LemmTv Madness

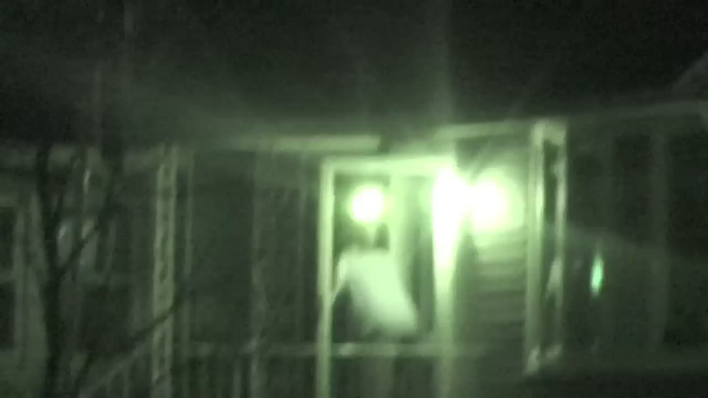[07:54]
Yeah, left. Right there. Oh shit. Dude, are multiple, many people coming out? One person's out there. Stay down, William. Stay the fuck down. I'm shaking, dude. I'm shaking. Shut up.